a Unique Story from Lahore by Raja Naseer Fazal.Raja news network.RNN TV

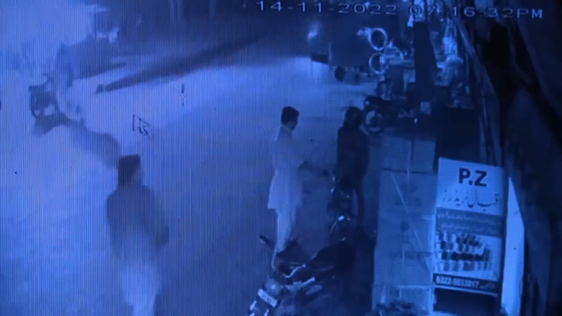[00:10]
مقتول جو ہے اور یہ دیکھیں بائک کے اوپر جو کک مار رہا ہے موٹسیکل سٹارڈ کر رہا ہے یہ لڑکا ہے ہلمٹ پہنا ہوا اس نے ہلمٹ نہیں اتارا
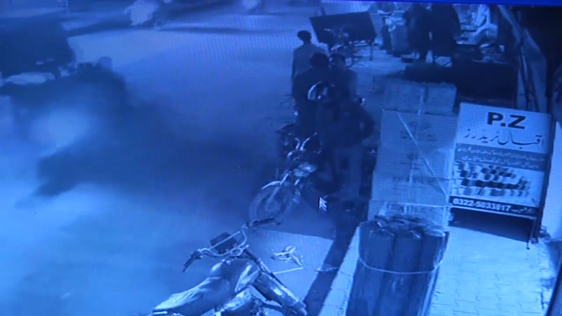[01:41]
ہیں جو ہے ماؤس کے ساتھ آپ کو نظر آ رہا ہے ایرو کے ساتھ اب یہ بیگ سٹارٹ کرنے لگا بڑی تسلی
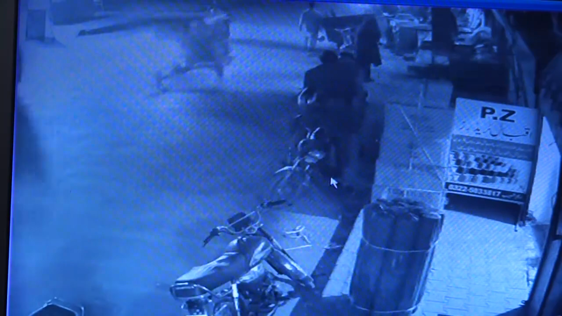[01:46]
کے ساتھ اس نے کام کیا ہے اس نے کہا میں بچ جاؤں گا اور یہ بیگ
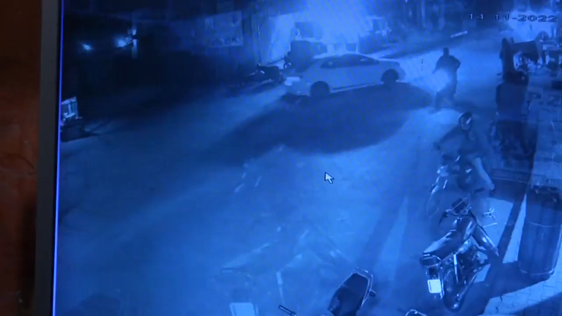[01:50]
سٹارٹ کرنے کی کوشش کی بیگ سٹارٹ نہیں ہو رہی اس کو پیدل لے کے چلتا بنا یہ دیکھیں ناظرین وہ ہے نا وہ واپس ہی وہ تو یہاں جا رہے ہیں ہمارے لائے ایٹھوی آگئے ہاں دیکھنا
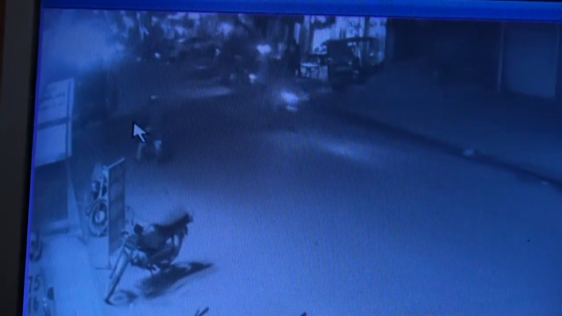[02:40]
داروں نے بہت زیادہ تعاون کیا ہے یہ پیدل جو ہے بائیک کو جو ہے چلاتے ہوئے لے کے آگے کی طرف بڑھا ہے انشاءاللہ اس کا چیرہ بین کاب ہوگا اور یہ انشاءاللہ حوالات کے پیچھے ہوگا بہت جل جی جی ناظرین یہ دیکھیں قاتل نے ہلمٹ اتا رہا ہے تھوڑی دیر کے لیے یہ یہ دیکھ سکتے ہیں یہ یہ ہلمٹ اتا رہا پھر اس نے ہلمٹ پہنا تاکہ کوئی میں پہچانا نہ جاؤں ہلمٹ اب اس نے دوبارہ پہن لیا یہ دیکھ سکتے ہیں یہ قاتل آ رہا ہے زہیب کو قتل کرنے والا یہ آ رہا ہے یہ آ کے اس نے جناب یہ یہ
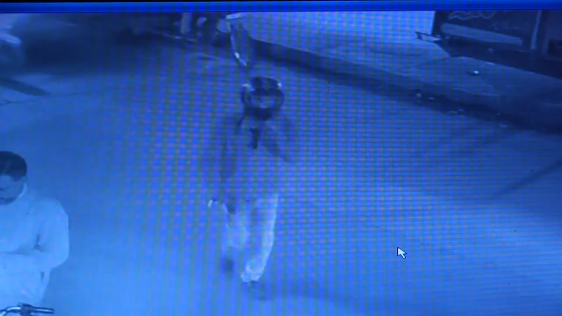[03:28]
سکتا ہے ہلمٹ اور جسامت سے بھی پچانا جا سکتا ہے